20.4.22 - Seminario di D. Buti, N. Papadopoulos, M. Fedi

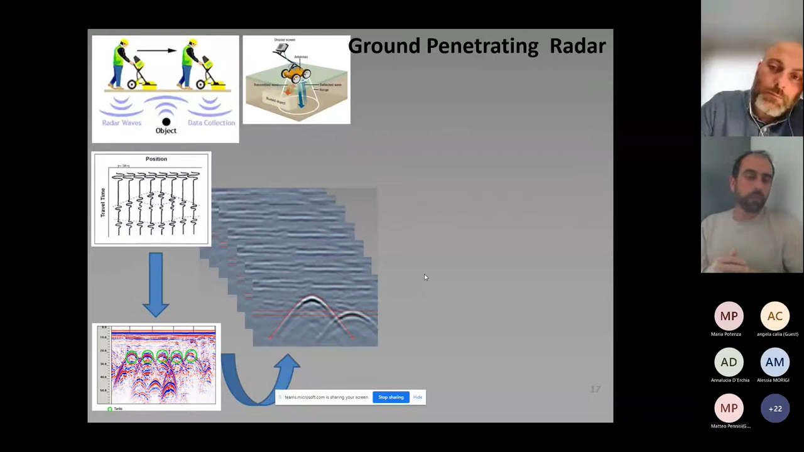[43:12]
in materials with different electrical conductivity measurements so as in the case of electric resistivity tomography we said earlier if we combine multiple such kind kind of two sections that are called radiograms then we can have such kind of images that they show the horizontal plan view of the structural relics as in this case of different buildings from the acropolis of of Latia in central Greece where we can see a number of square buildings rectangular ones roads also areas that they don't see any occupation and etc.
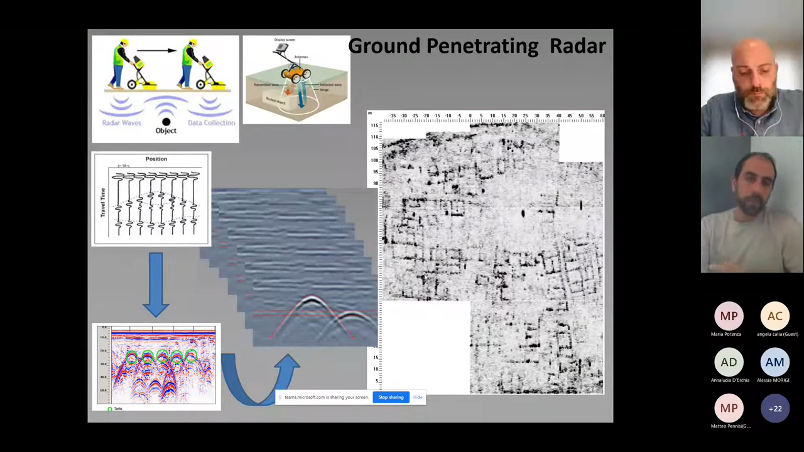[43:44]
Now of course all these methods they can be applied